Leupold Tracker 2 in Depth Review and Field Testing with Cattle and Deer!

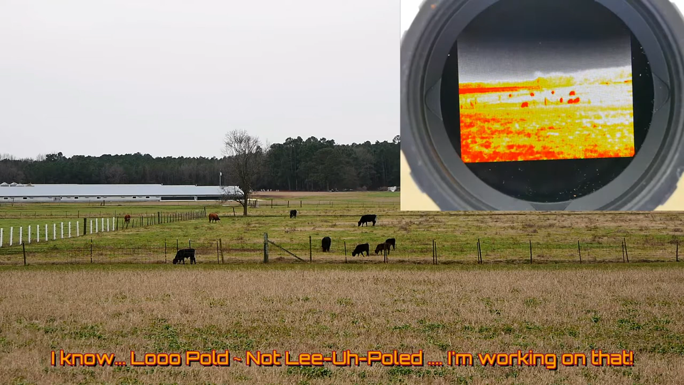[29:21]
so uh just to give you an idea what you're looking at uh the cattle we're looking at right now are about maybe 80 to 100 yards out in the foreground and the several cattle that you're seeing in the distance are actually about 200 to 250 yards okay
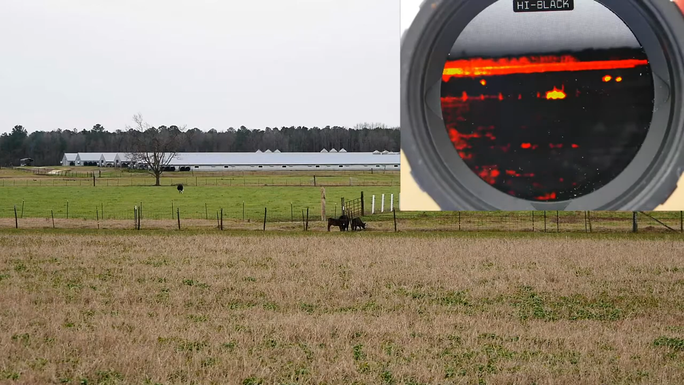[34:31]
we'll go to high black and uh high black actually a lot of times looks a little more natural
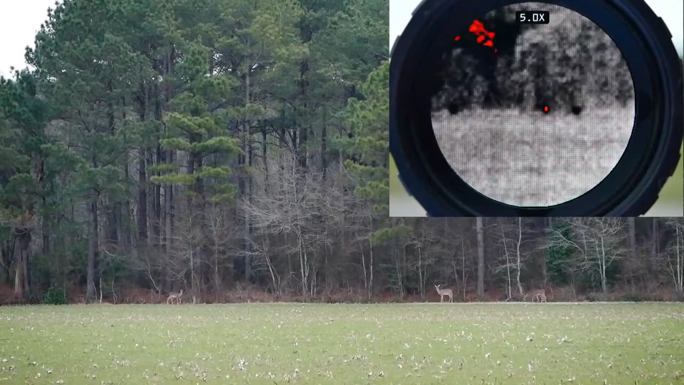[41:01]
so that's 5x 7x so it's 7x uh there's the herd that's just off the corner and that herd again there they've got to be 400 yards away so
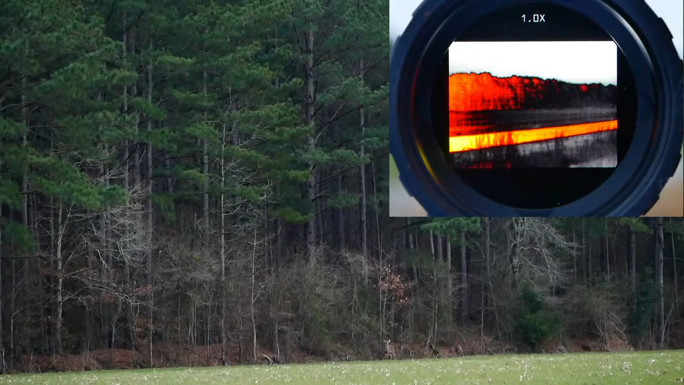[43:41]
again native view and there's our 1.7x that i like to use
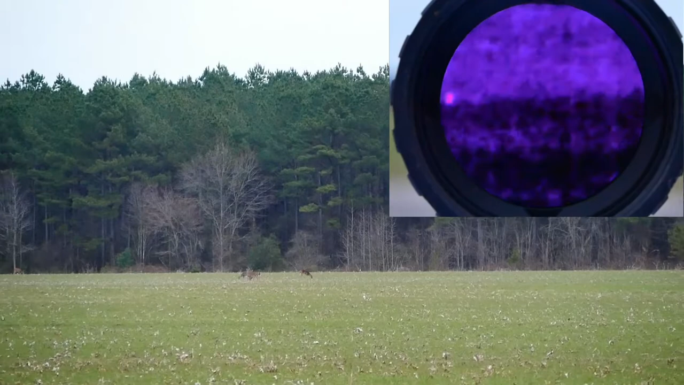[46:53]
now okay i'm i'm not aiming right let me get them in the middle of the fleur i'm not sure which group i'm actually looking at here okay there's a few there there's a couple tighter there
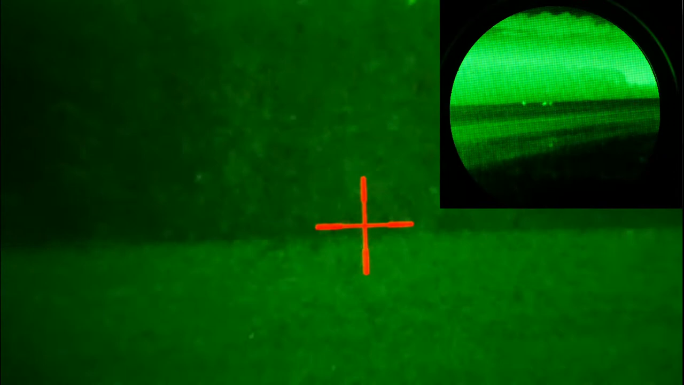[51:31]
okay so here we are it's a uh not quite overcast night but a hazy night uh we're supposed to be close to a full moon but it's not out right now so it's pretty poor conditions for night vision and uh that being said what we have is we have deer about 250 yards out and you can see them we're in uh have the leupold uh with green screen on right now so it looks like night vision white it'd be a white hot only green and we have our gen 3 alpha night vision going here and
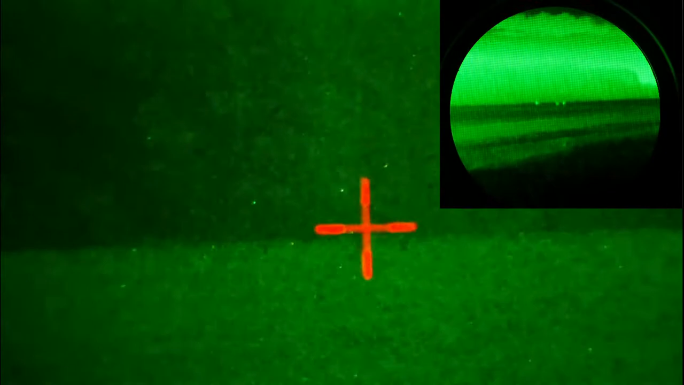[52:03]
uh trying to get a little bit better focus going here and we don't we're not using any illumination so right now if i so if i zoom out all the way maybe i can get a little better clarity on all this again it's always hard to get uh get a good view through night vision with a camera and we have a car coming from the distance so you can see
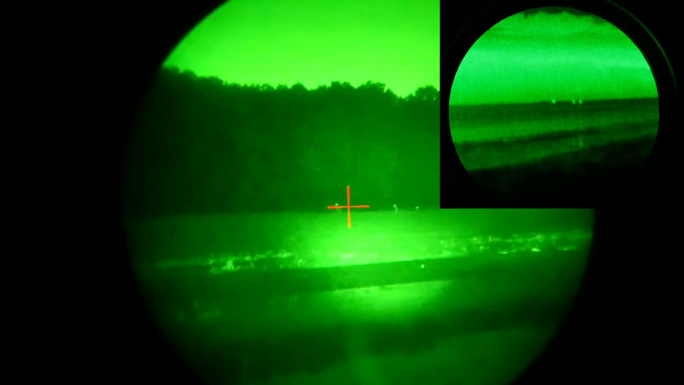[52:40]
the field being lit up a little bit but what i'm going to do is i'm going to go ahead and turn on our illuminator so now this is a pretty wide screen take okay through our night vision and i'm going to go ahead and zoom it in to the screen to maybe give you a better idea of the detail you can perceive
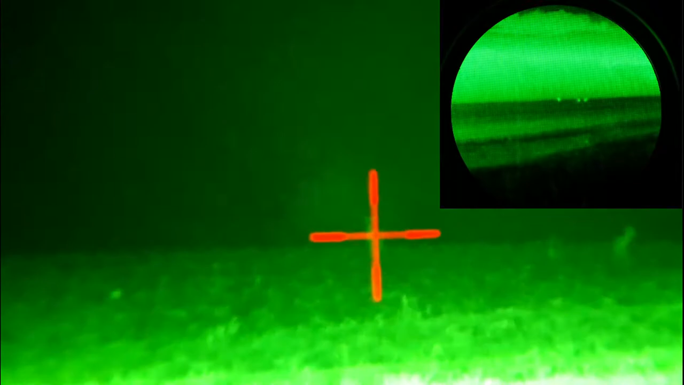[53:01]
a lot of extra a lot of extra lighting going on here so let's go ahead uh we have deer at 250 yards and so if we're out here and again i'm using illumination and this is a three and a half x scope
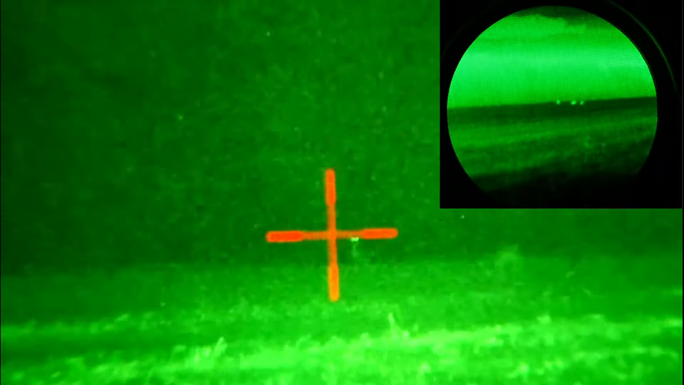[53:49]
now so as we're panning across let's see uh okay yeah i see the deer there but i think i would i would spot them a lot easier with the
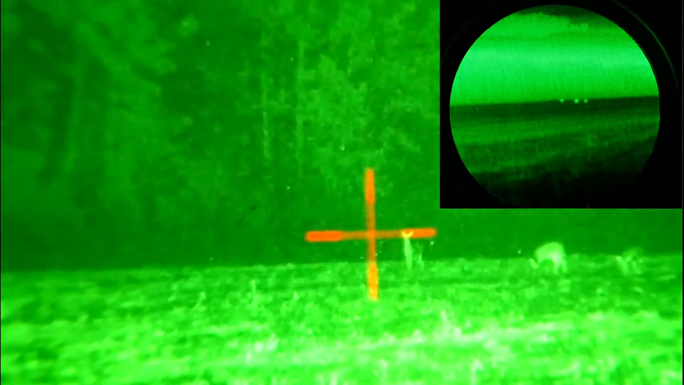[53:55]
with the loophole so they do kind of work hand in hand in conjunction very nicely
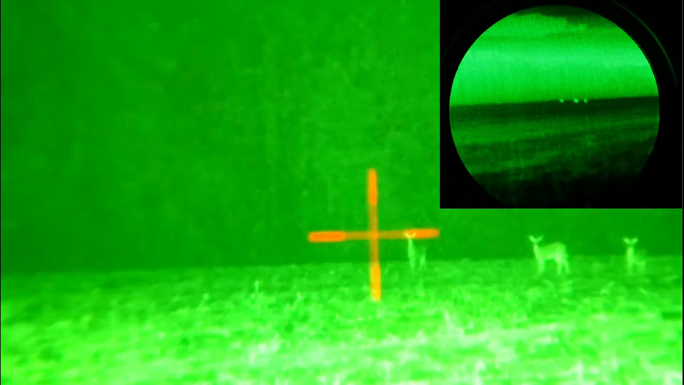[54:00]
and so let's go ahead and zoom back out whoops i went out of focus there let's go ahead and zoom back out a little bit
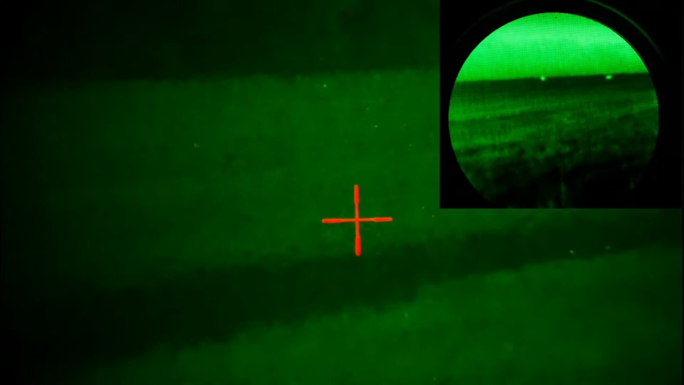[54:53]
and there is no illumination yeah you're getting a little brave getting a little closer to the road you're hanging
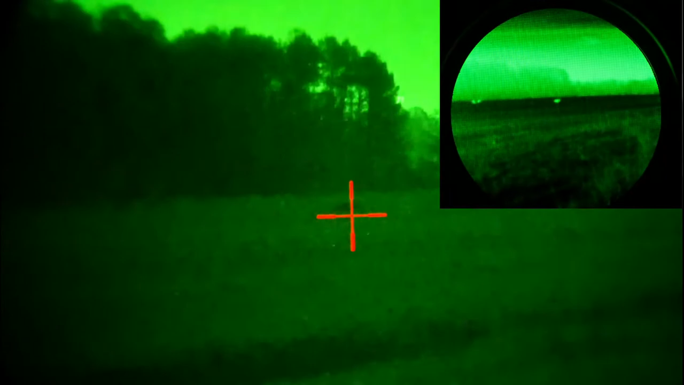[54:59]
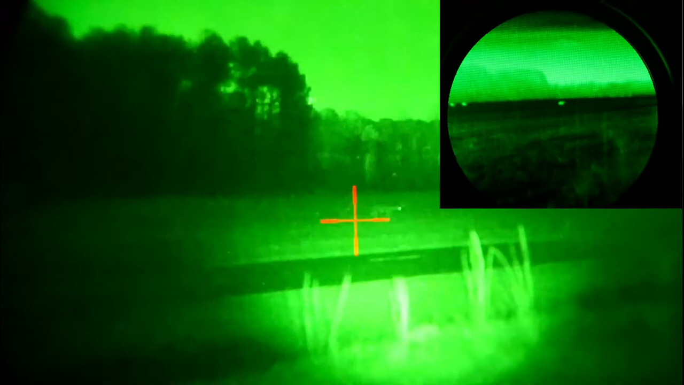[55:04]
and if i had to guess i'd say he's maybe 200 yards away or so it must be something pretty tasty by the road there
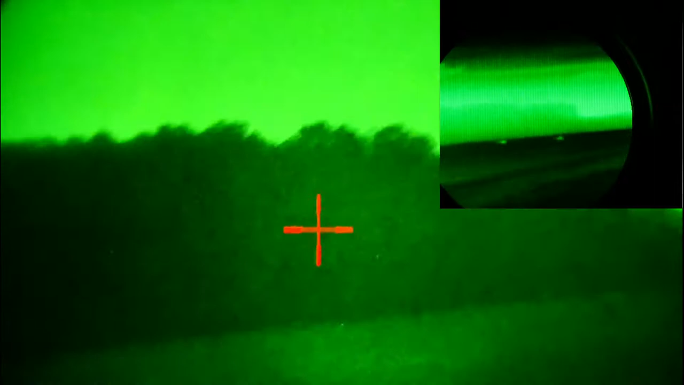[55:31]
well he's actually getting out on the roadway don't do it
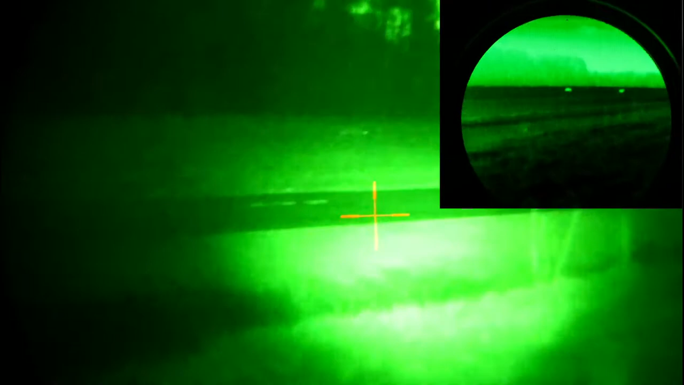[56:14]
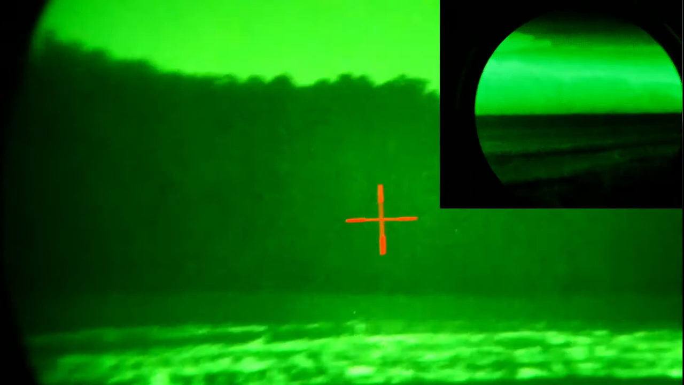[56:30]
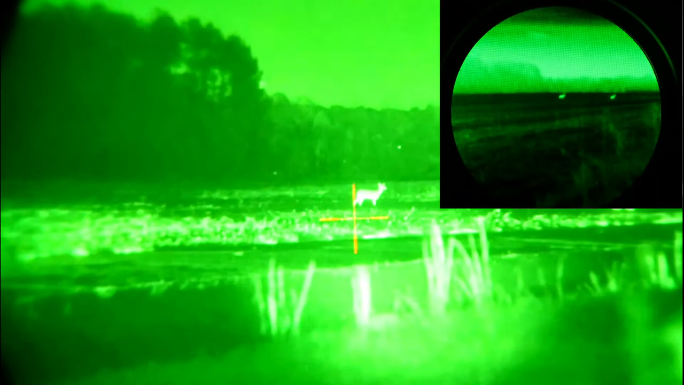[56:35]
well they're all getting pretty brave aren't they
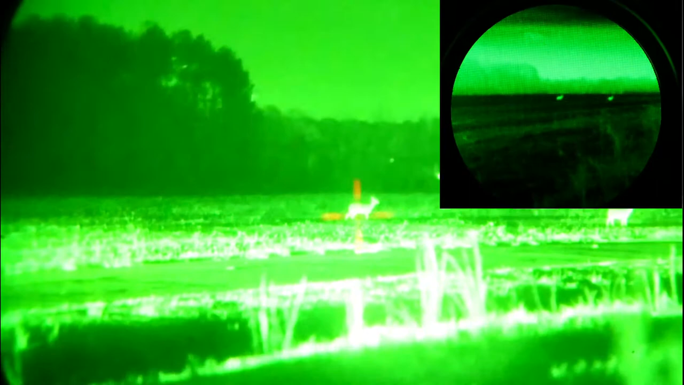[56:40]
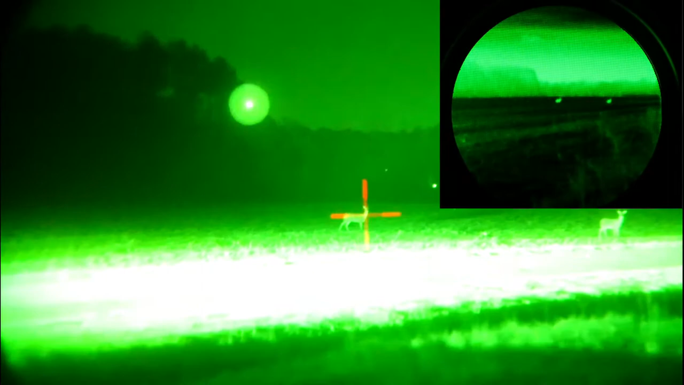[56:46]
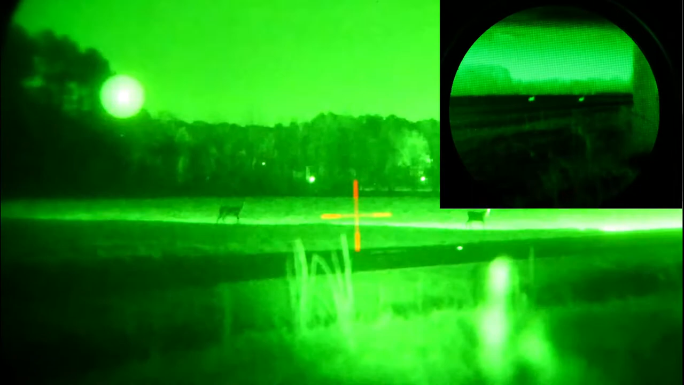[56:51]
now with that car driving past i could just barely see the deer uh as they went past so
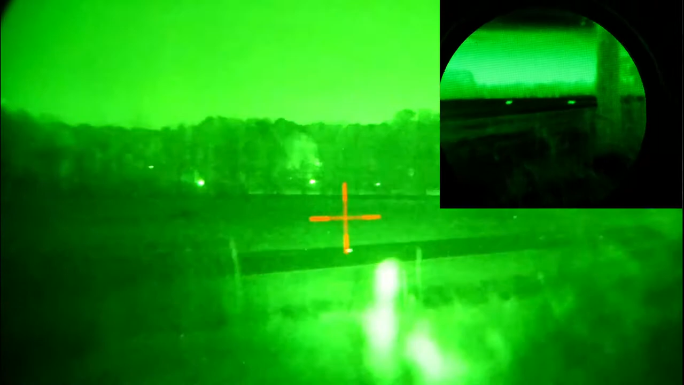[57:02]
so now there they are and i'm gonna between the headlights coming and the uh illuminator on the tree up close
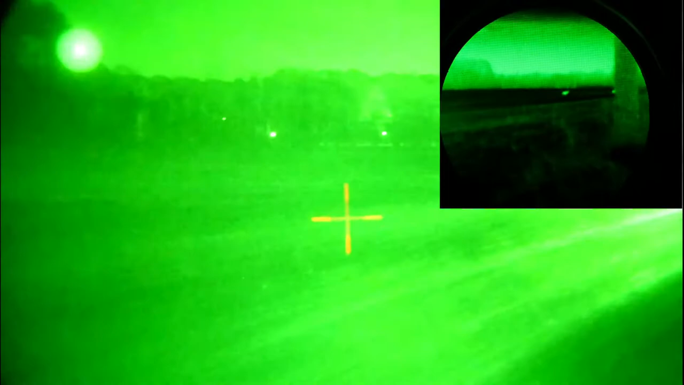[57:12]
and that's one of the downsides of night vision if you have a lot of bright light sources
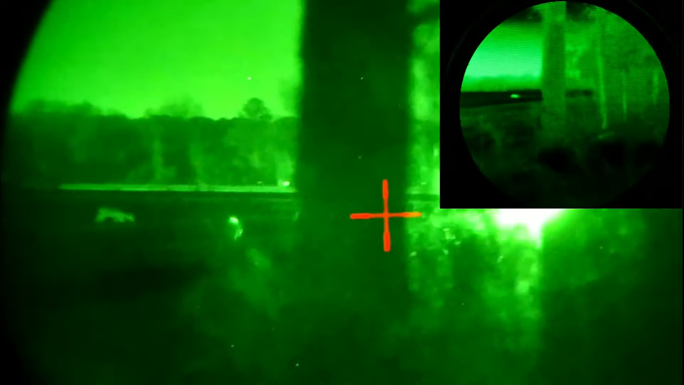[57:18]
kind of coming at you uh it does make it difficult to and i don't have any illumination that's what i'm seeing is just from
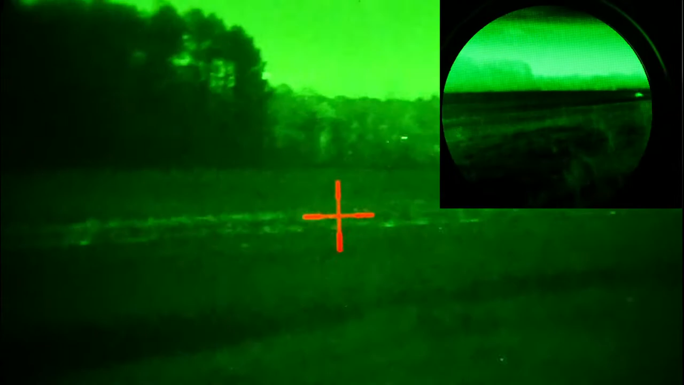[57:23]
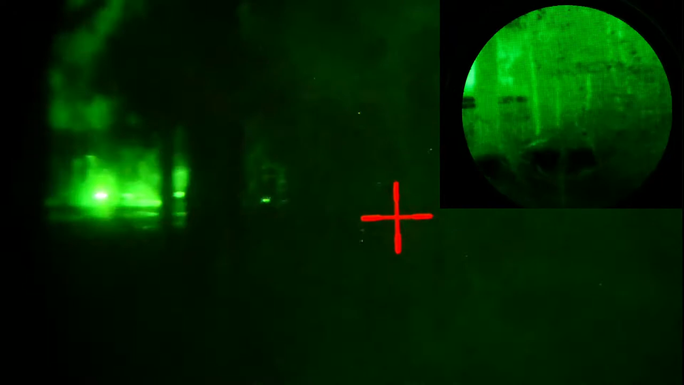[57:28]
they're all coming across the road going into the woods let's see if anybody else has come out uh so